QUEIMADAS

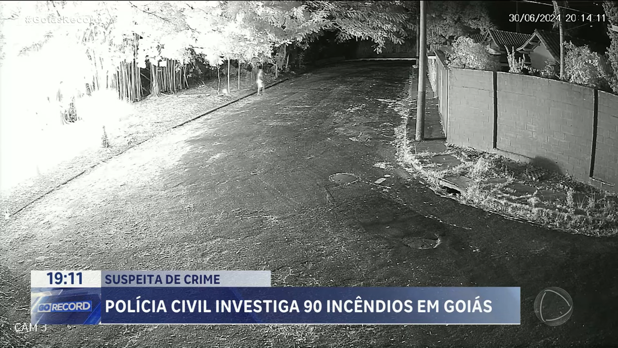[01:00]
O delegado também já identificou o responsável por esse outro incêndio no Parque das Laranjeiras. A suspeita é que uma pessoa com problemas mentais colocou fogo na vegetação. Durante a última semana, a Record Goiás vem mostrando diversos flagrantes de gente colocando fogo intencionalmente. Só em Aparecida foram três casos.